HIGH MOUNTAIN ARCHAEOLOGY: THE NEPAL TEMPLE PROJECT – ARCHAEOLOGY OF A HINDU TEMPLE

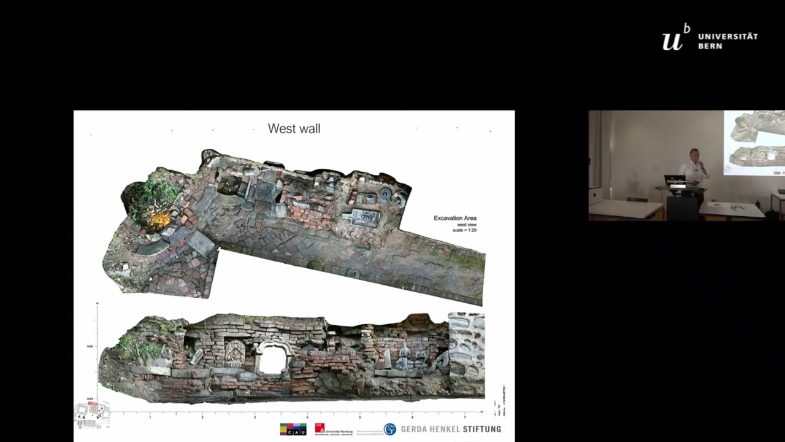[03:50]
Here we have an isometric view of the western borderline of the Temple Square or excavation area with the places for ancestral worship. At first, we found a brick brick walls in this place.
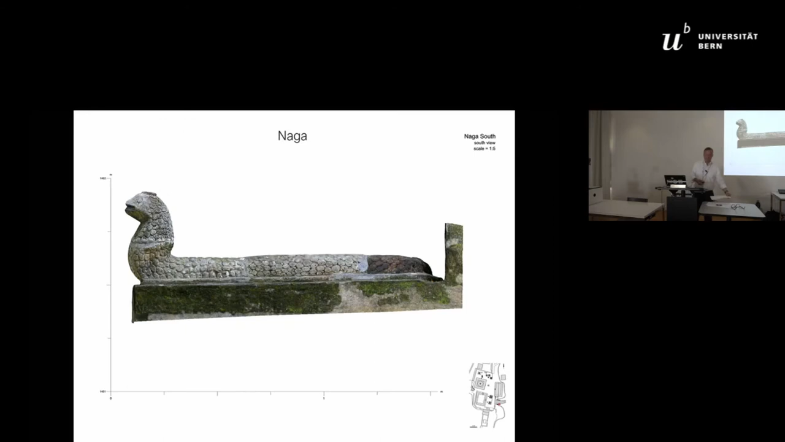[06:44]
Close to the Shilapatra, the visitor is welcomed by two Nagas. Nagas are symbols of cosmic energy.
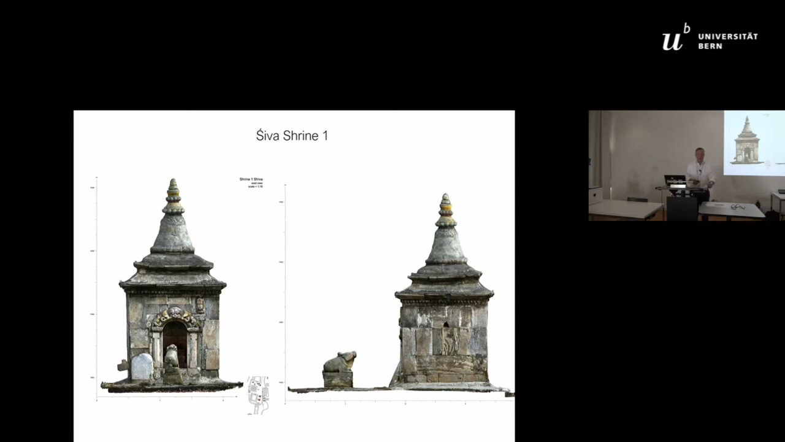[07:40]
This was the shrine of the 17th century, and more than three meters high.
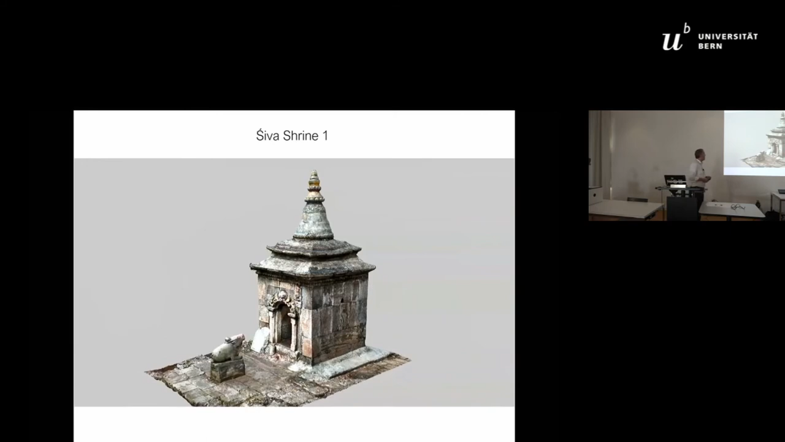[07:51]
This is the shrine guarded by the vehicle of Lord Shiva, the bull.
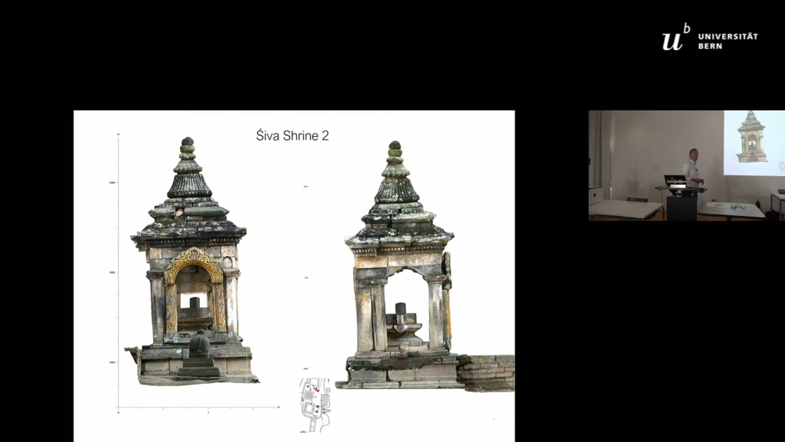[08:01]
In addition, we were able to identify one of the few surviving Likavi shrines in Nepal.
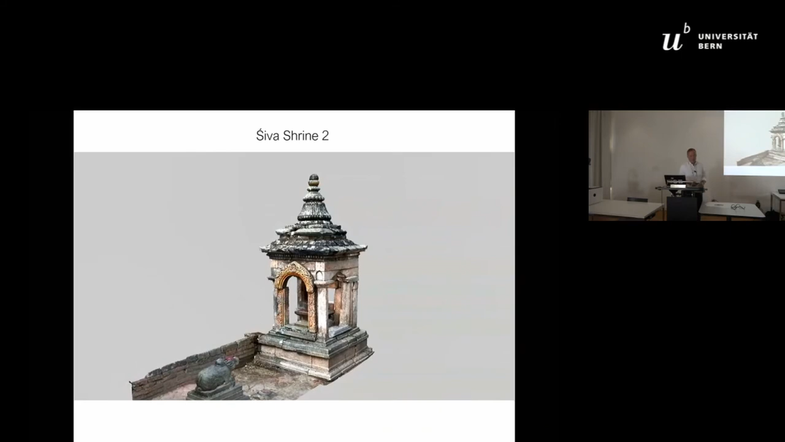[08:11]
This is one of these on our temple plateau.
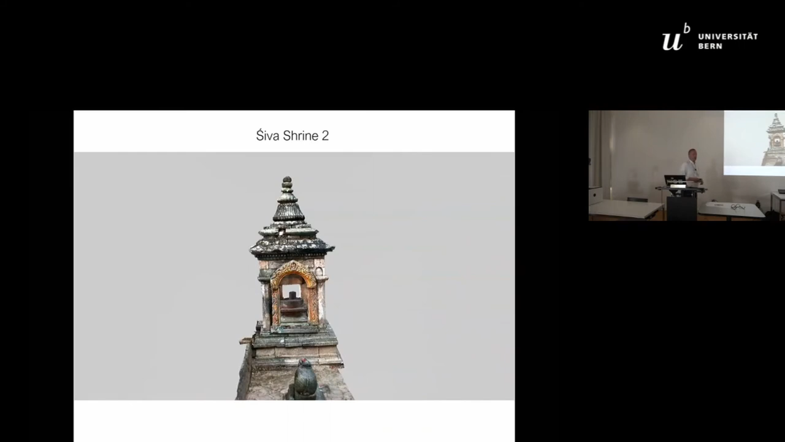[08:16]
Most of Likavi times, artifacts are destroyed or secondary used.
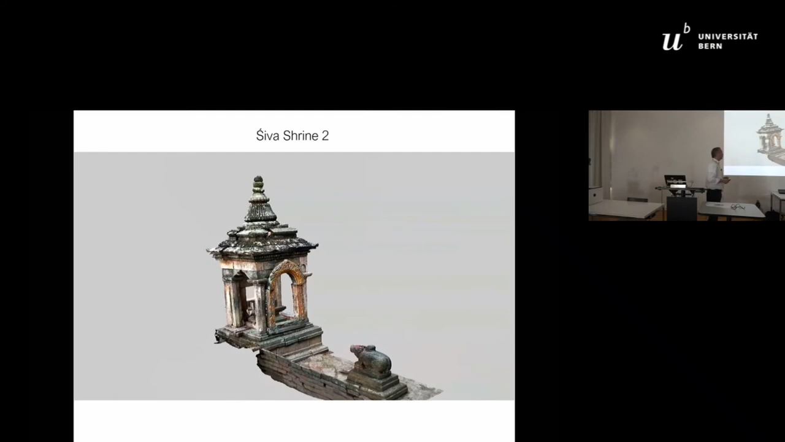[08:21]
Here, we have one original condition.
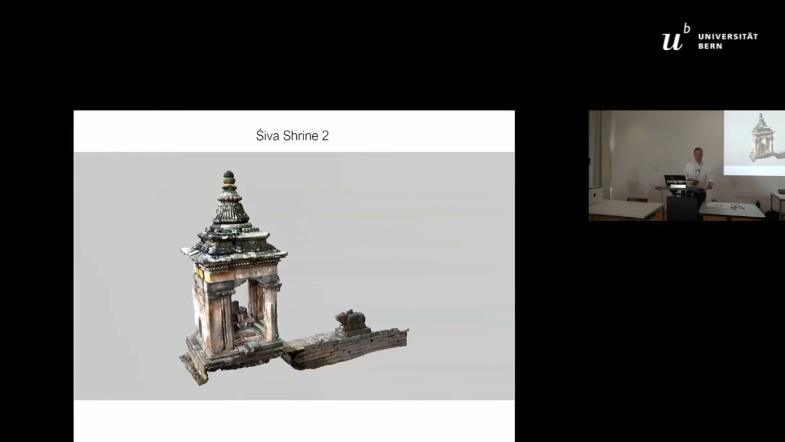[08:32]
The main temple is from the end of the 19th century,